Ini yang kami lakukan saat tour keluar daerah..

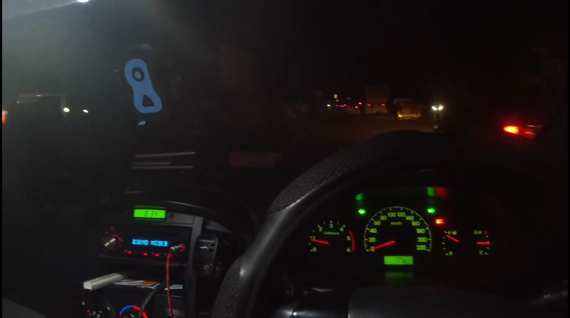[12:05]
Kita mau singgah dulu ke Alfamart itu ya, tepi jalan itu.
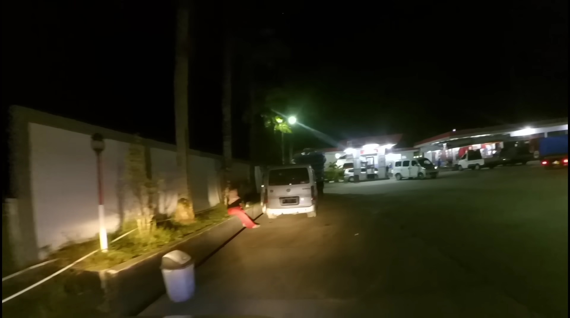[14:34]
Malam ini kita tidur sini aja nih teman-teman, di dekat SPBU